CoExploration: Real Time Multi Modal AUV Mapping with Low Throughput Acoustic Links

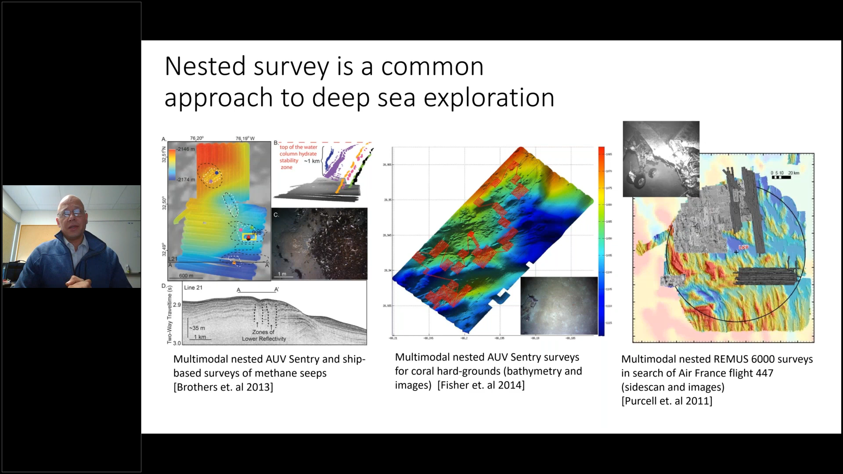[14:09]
And on the right, multimodal nested survey looking for the Air France Flight 447 crash site using multi-resolution side scan followed up by images for confirmation of the aircraft's location. So, how does COEX fit into this? What does COEX look like? So, the COEX toolbox as it currently exists consists of three utilities for three core types of data,